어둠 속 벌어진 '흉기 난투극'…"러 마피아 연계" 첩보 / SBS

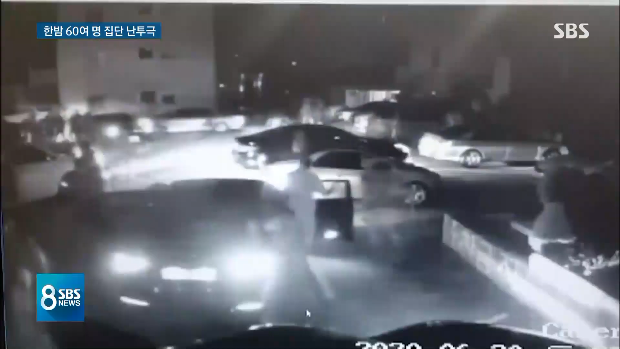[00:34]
곧바로 수도권에서 온 러시아 출신 폭력배들과 패싸움이 벌어집니다. 강목의 쇠파이프, 흉기 등을 동원해 중상자까지 발생했습니다. 이들은 경찰이 오자 도주했습니다.